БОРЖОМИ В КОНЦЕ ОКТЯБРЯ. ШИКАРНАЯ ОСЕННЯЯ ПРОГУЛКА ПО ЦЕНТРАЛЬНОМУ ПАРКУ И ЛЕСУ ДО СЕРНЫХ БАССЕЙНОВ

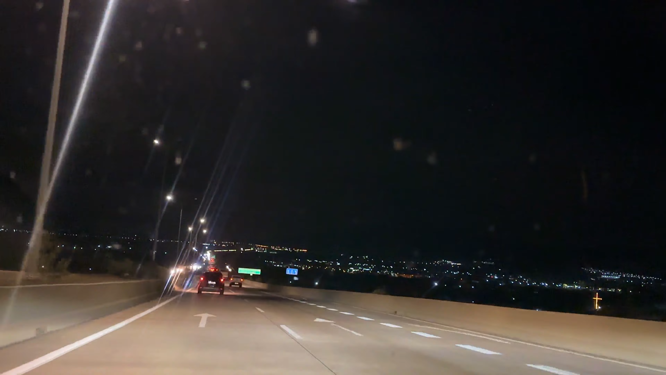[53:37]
Впереди и справа это виднеется горе. И вот здесь так далеко и прямо видно автобан.